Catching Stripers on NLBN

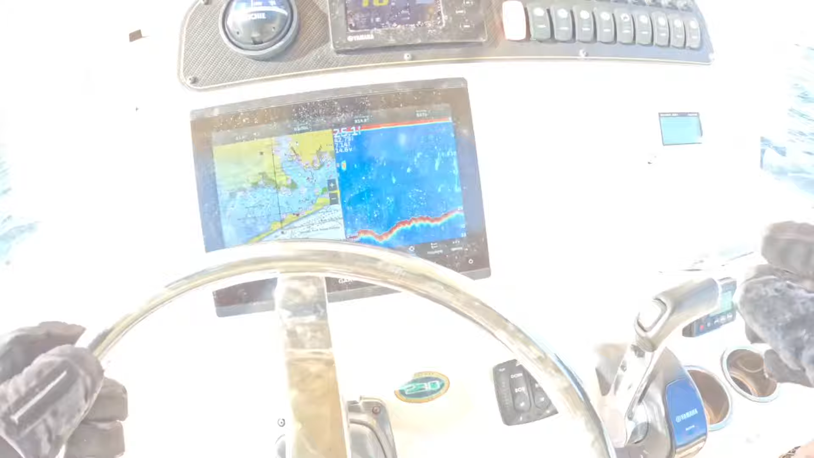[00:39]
They're dying a little bit. It's definitely bait around.
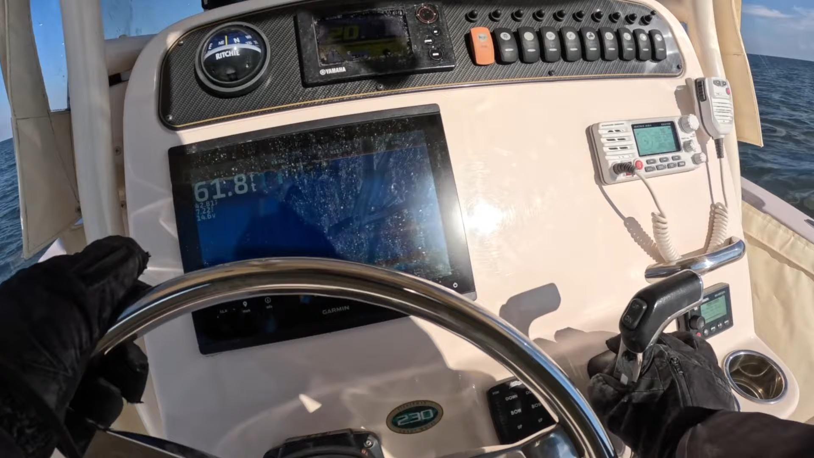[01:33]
There's bass in this. It's time to get in there. Come on. Where are you at?